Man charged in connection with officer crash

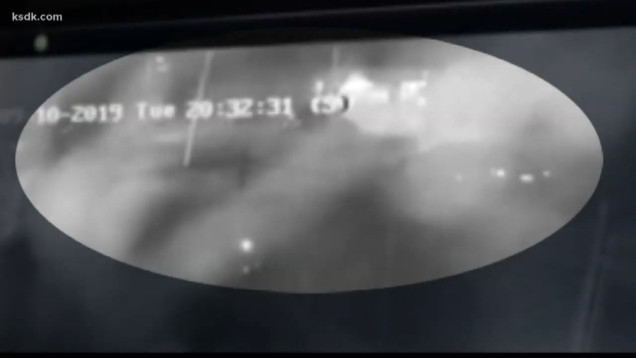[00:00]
Surveillance video captures the moment a Saint Anne police officer crashes
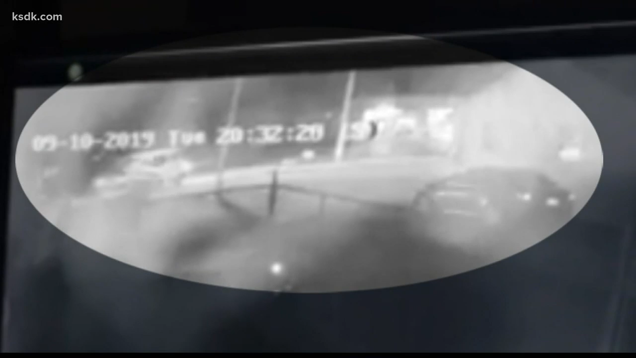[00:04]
into another car before ending up smashing into a telephone pole. Both the officer and the driver of the other car were taken to the hospital, but that crash has left a lot of people with more questions than answers.
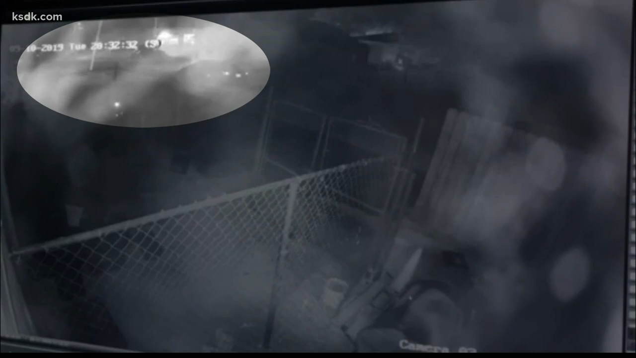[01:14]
A nearby officer responding to this call for backup sped down Addy Road and collided head on with a civilian vehicle. The officer's car ultimately crashes into a pole to avoid hitting another car near that intersection. Witnesses say these crashes happen far too often in Saint Anne, and they want all of these chases to end.